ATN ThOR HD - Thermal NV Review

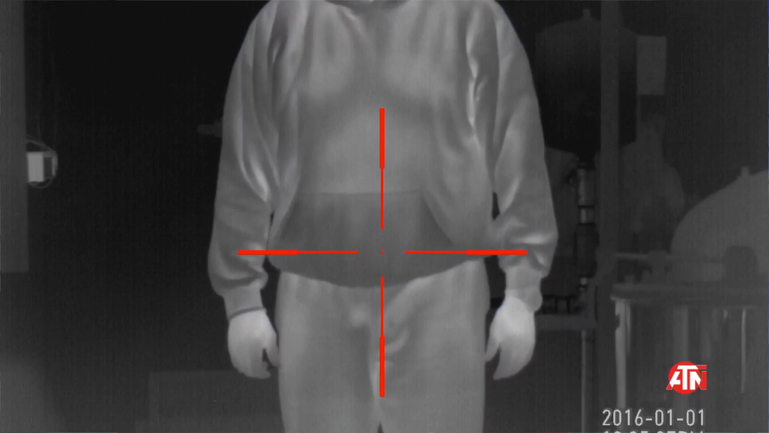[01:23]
I also found that one of the things that I really like about this technology over just the standard night vision is the quick acquisition.
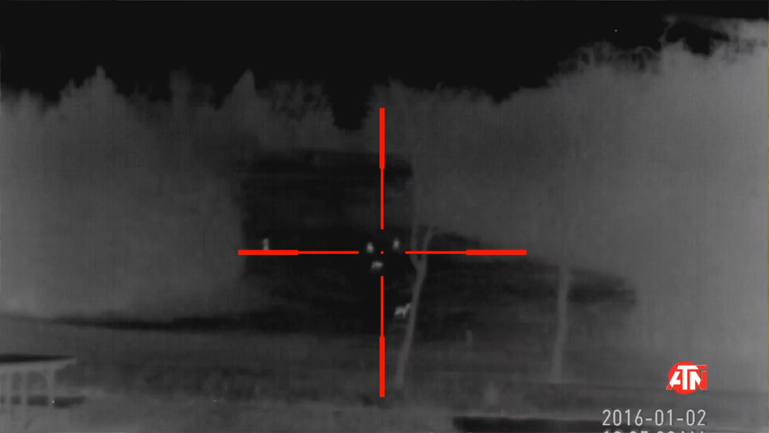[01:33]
Example, I was out kind of fiddling with it and I didn't even realize that there was deer on the hill. I didn't see them. And I don't know that I would have saw them with my standard night vision if I wasn't looking for them.
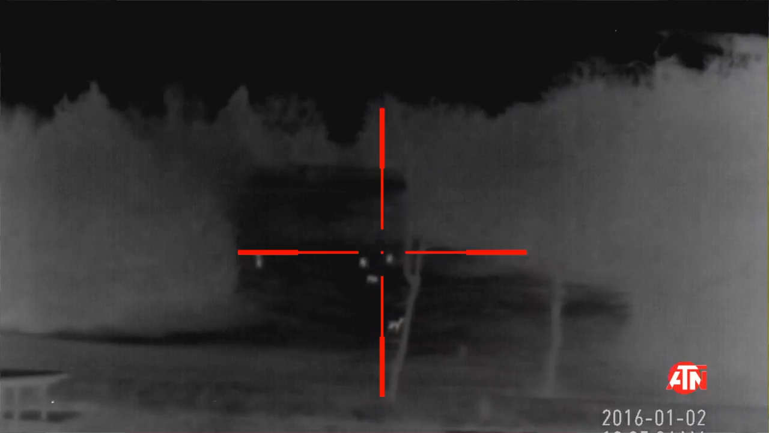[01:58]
That's one of the things that I really like about the thermal.
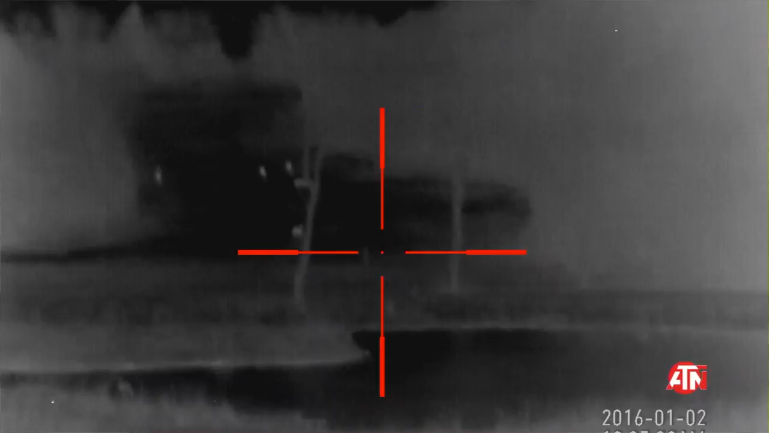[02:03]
Anyway, we'll take a look at this. This is the Thor, ATN Thor HD.
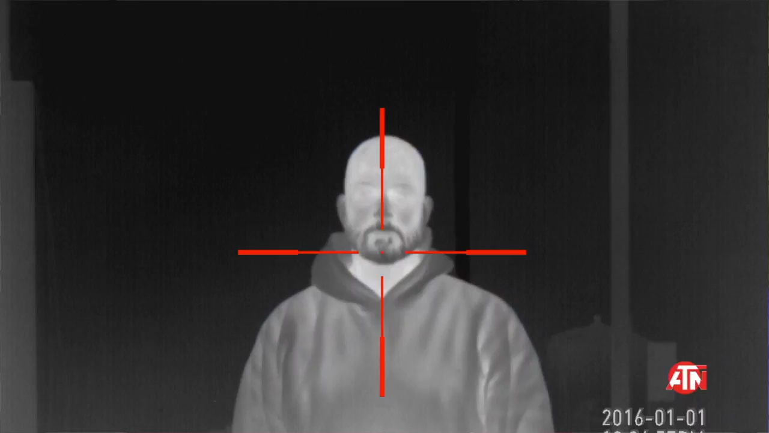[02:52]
That's one thing that I do like is I don't have to worry about switching between day and night. It's just it's the same image, and I'm looking for heat sources.
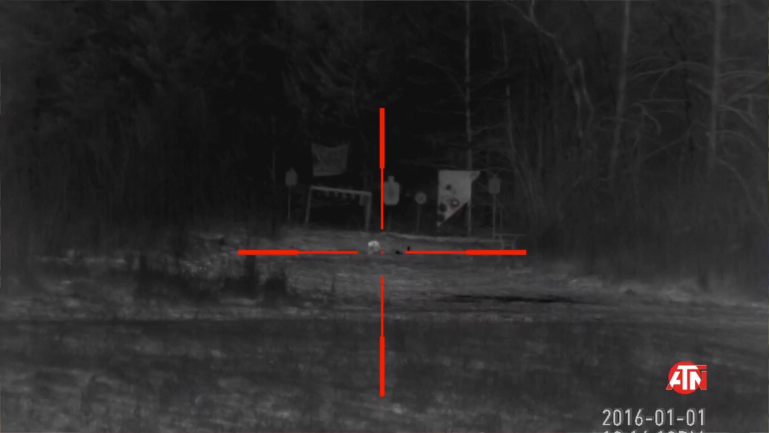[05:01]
Example, we have a lot of cats, and I shoot a lot of predators on our pond dam, which is about 200 yards away.
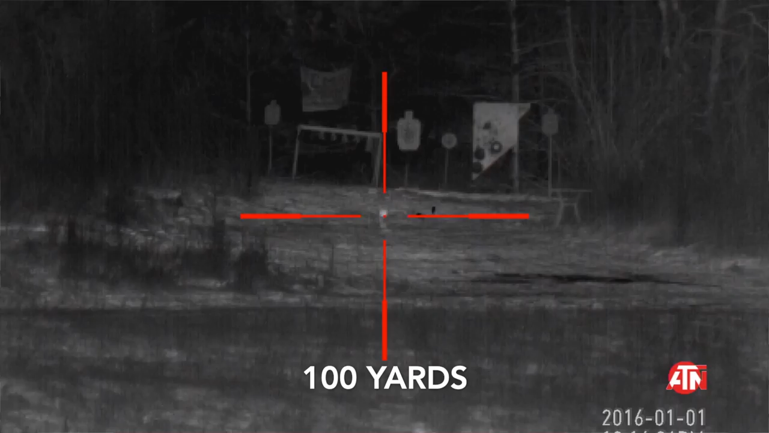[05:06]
Anyway, with this, I have a real hard time identifying
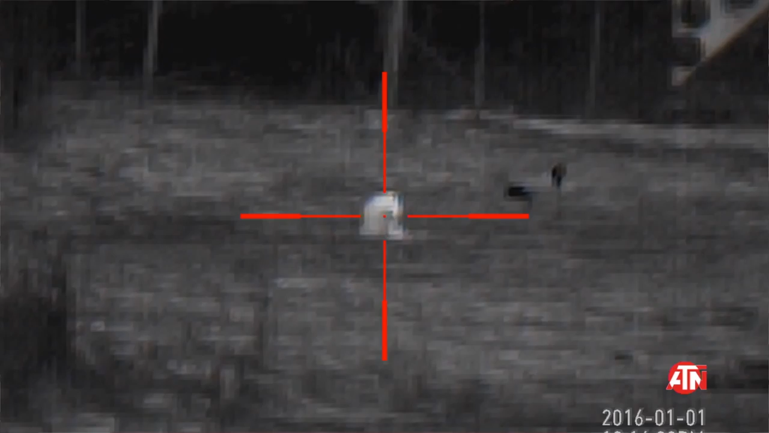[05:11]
a cat-sized predator as far as specifics. You know, is it one of my kid's pets?
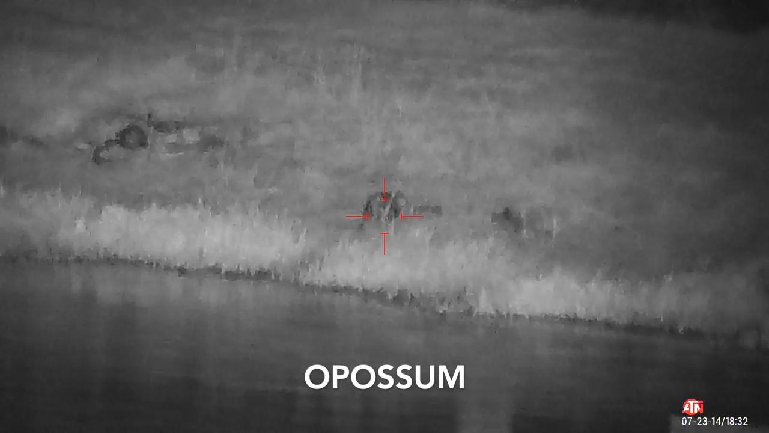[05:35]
I have not been able to.
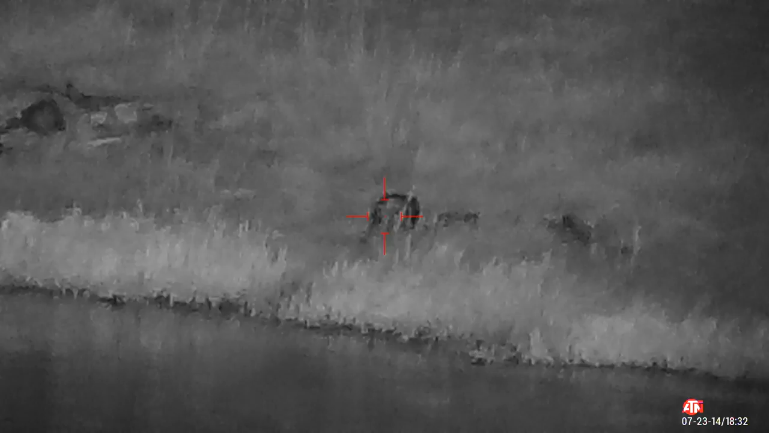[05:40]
And when I zoom in on the deer over there at 200, we lose a lot of clarity. I've kind of been adjusting it.
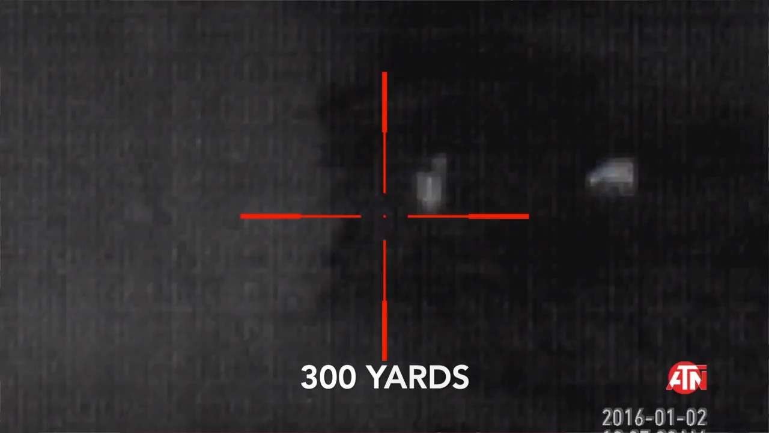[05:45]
It's got a lot of controls. This thing is packed, ballistic calculator.
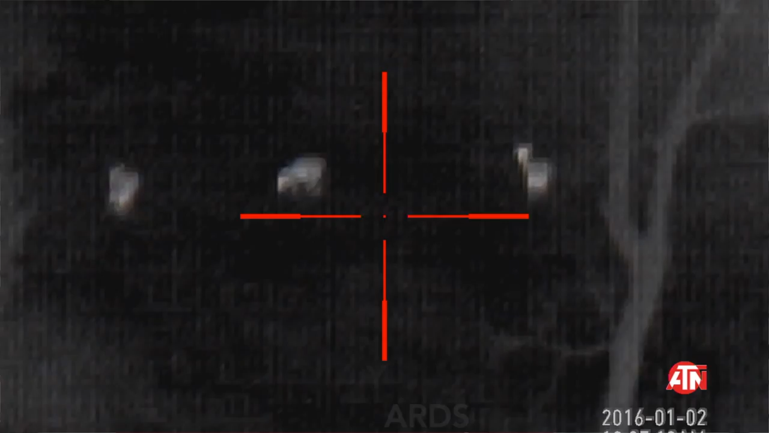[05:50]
So there is the possibility that I can get a lot clearer image.
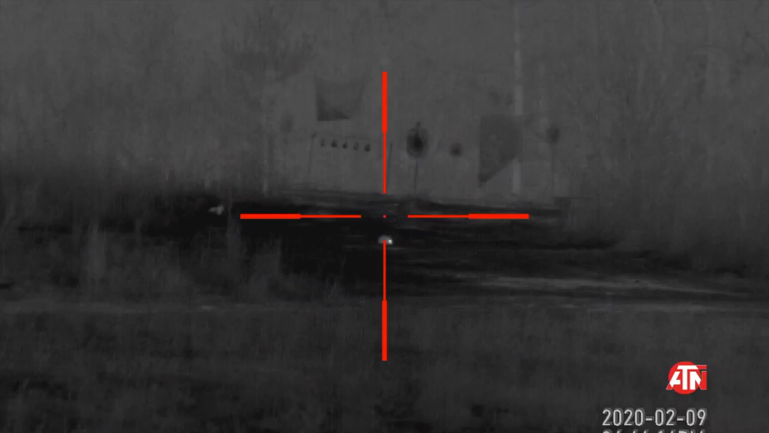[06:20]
So here's some of the different video. I'm just going to go through and show you what we're looking at. This is 100 yards, and these are rabbits. They pop out super fast.
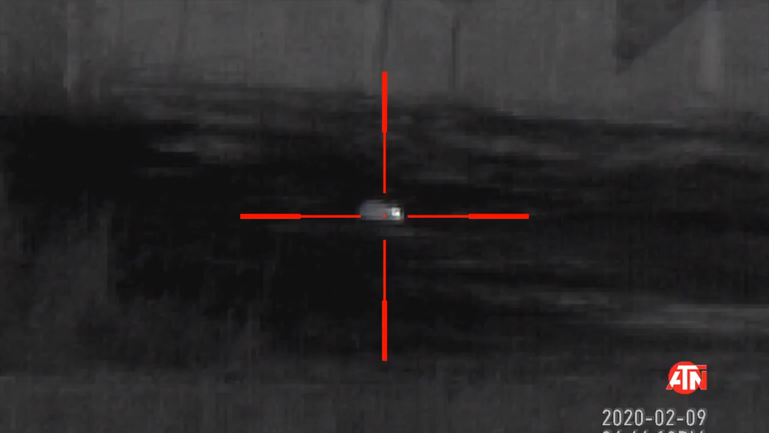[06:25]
It would be more difficult to find them with a standard night vision.
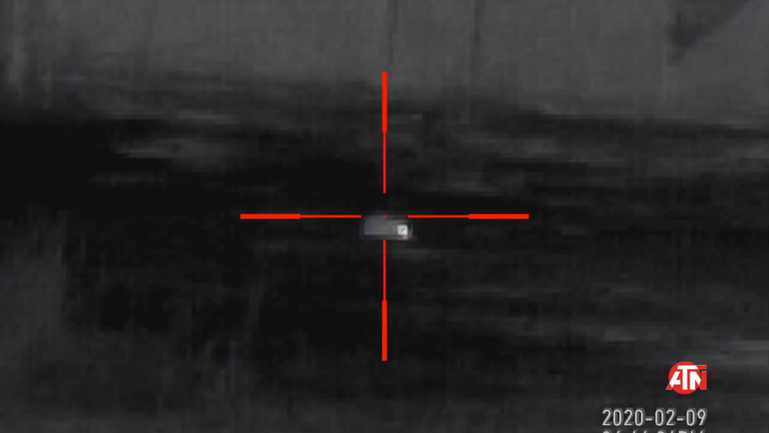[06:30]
You'd have to look for the reflection of the eyes or look for them specific.
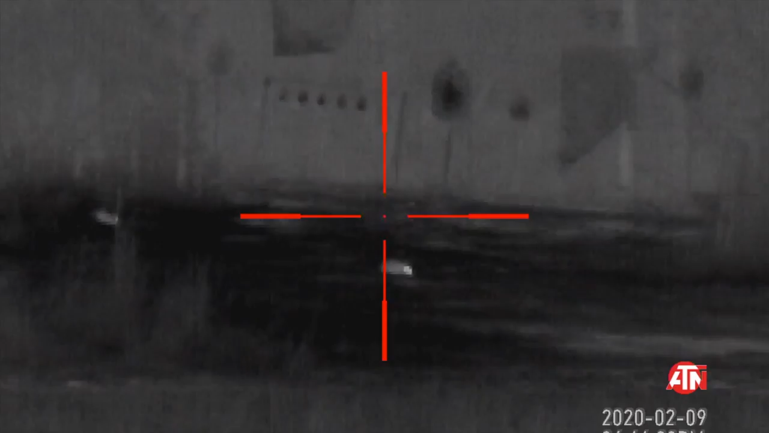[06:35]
But with the thermal, anything hot just stands out.
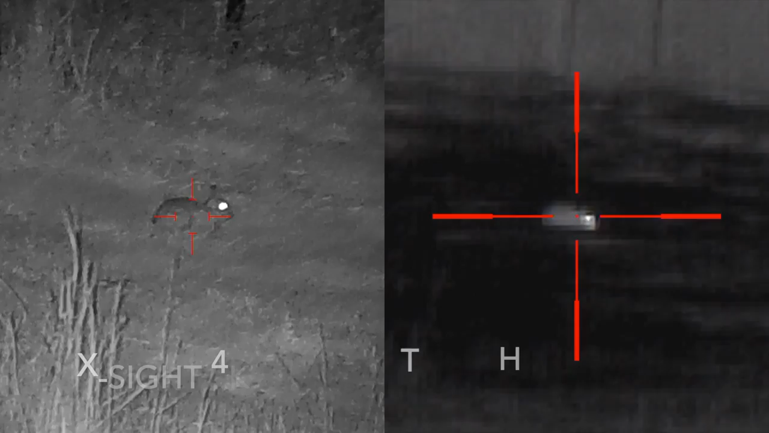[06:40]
And then here is a comparison between the X-Site 4K Pro,
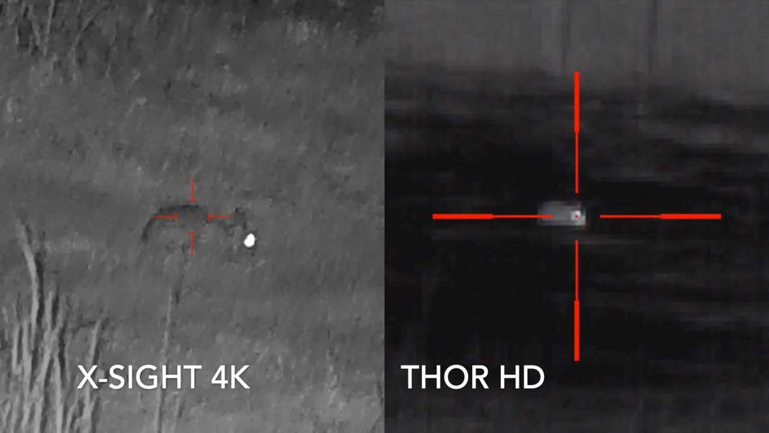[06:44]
and the tradeoff is the detail and the clarity.
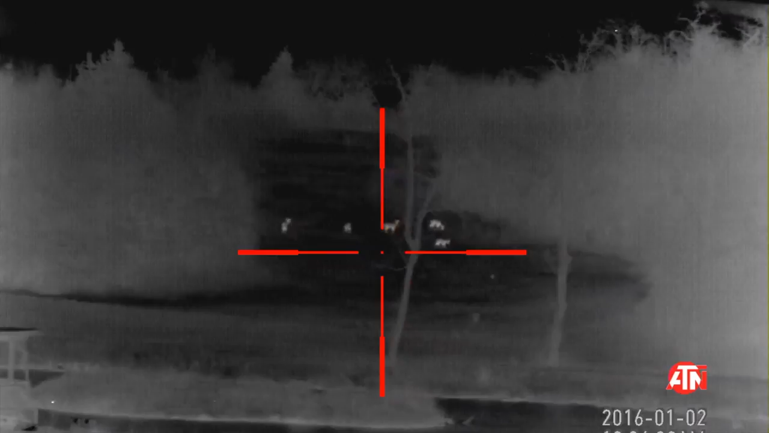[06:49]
And then here was some deer that I didn't even know were out there because that's 300 yards off,
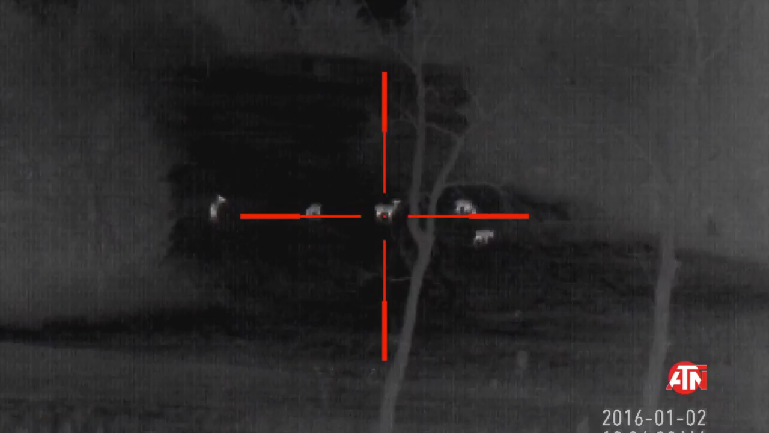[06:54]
and I don't know if I would have seen them if I wasn't looking for them.
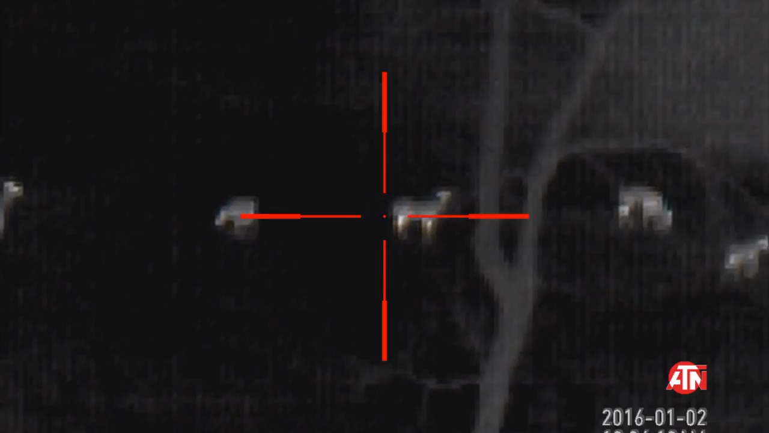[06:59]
But with the thermal, they jumped right out and was able to see them.
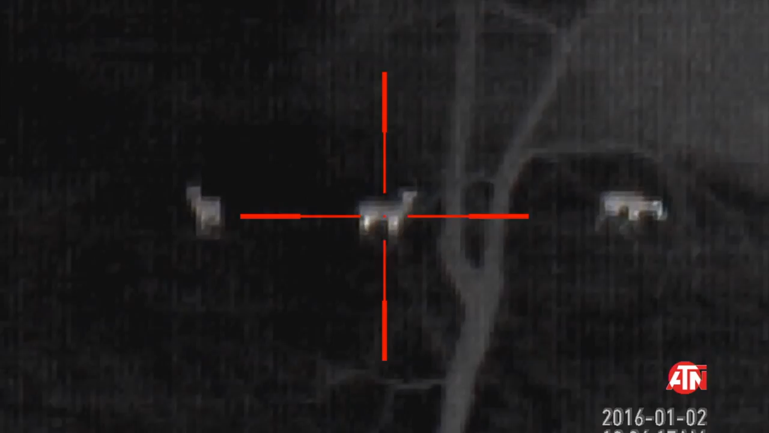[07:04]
But then again, the tradeoff as I zoom in, we lose some of the clarity and detail.
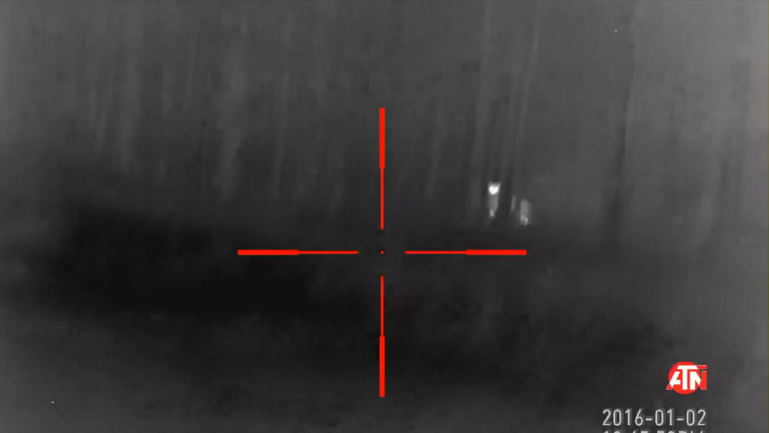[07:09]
Here was a stray cat that was out by the barn. Same thing.
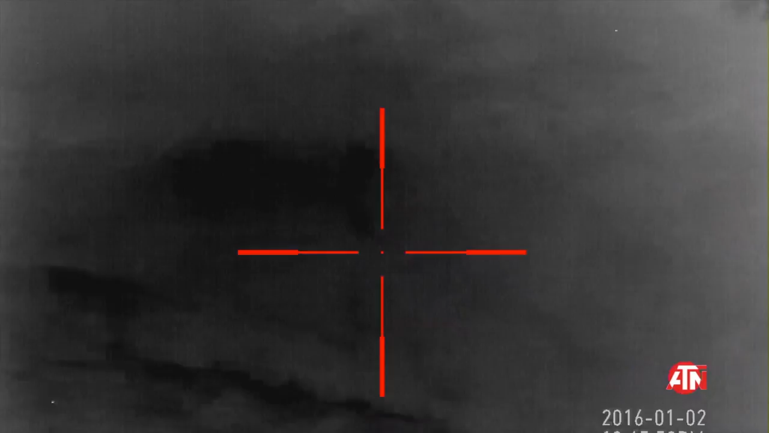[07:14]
I don't know if I would have spotted him. And then this is kind of the image that most of us
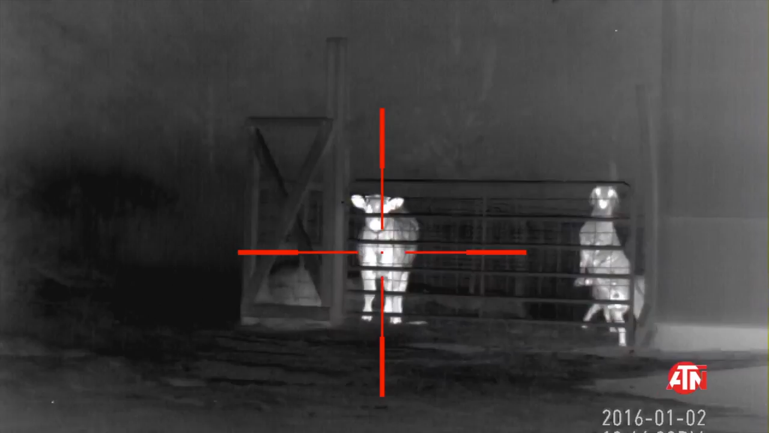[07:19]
are more used to seeing when we're looking at thermal images, what they have in the book.
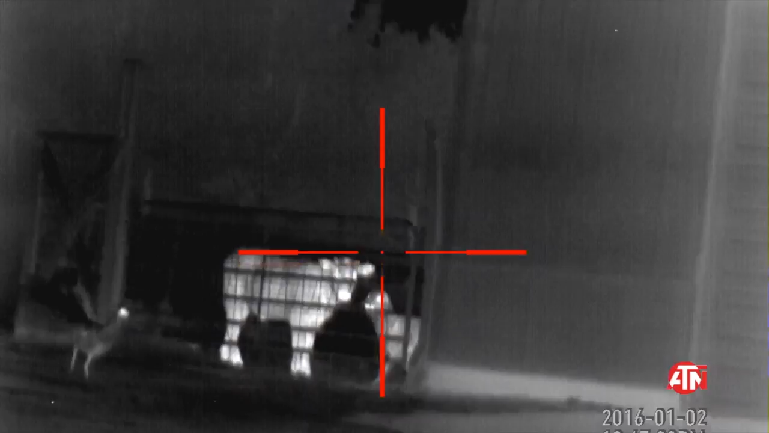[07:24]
You know, they're a little bit closer. Those are about 30 yards. And then here's my cats heading off into the trees.
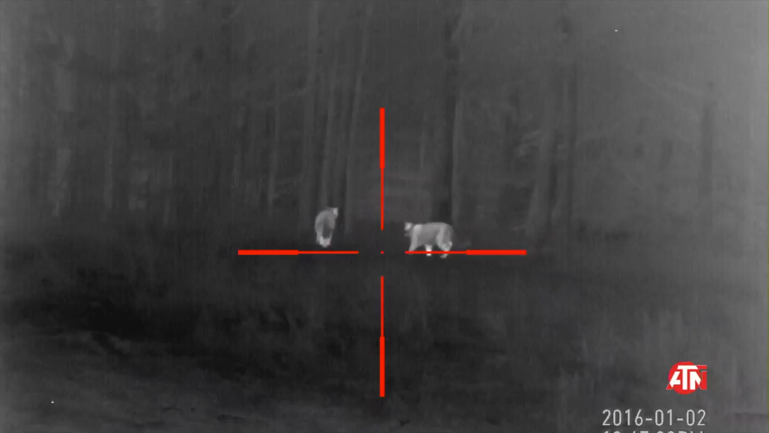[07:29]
And again, it would be difficult to
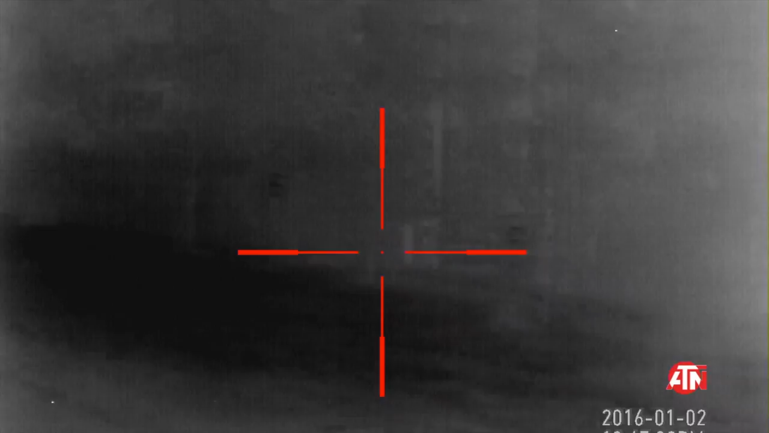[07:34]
follow them because with the standard night vision,
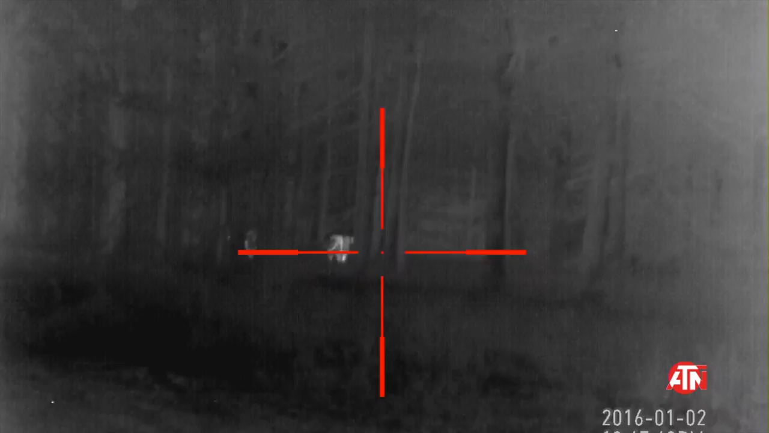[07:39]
any kind of brush or grass that's ahead of it lights up, and then you can't see it.